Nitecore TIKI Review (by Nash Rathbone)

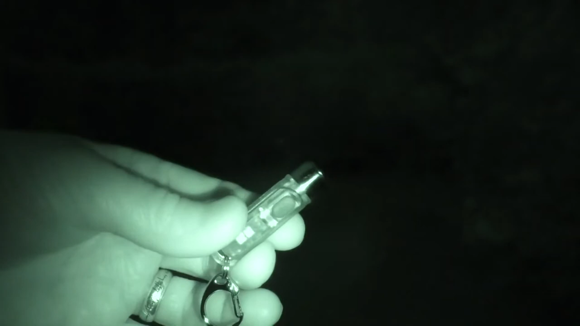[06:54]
Ok, so here we are outside in the dark, with the er, little Nightcore Tiki. So let's switch over to normal mode, because you can see up the garden quite nicely in er, infrared.
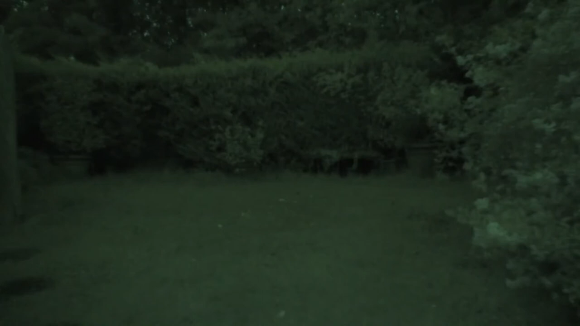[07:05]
Alright, let's er, get onto normal mode.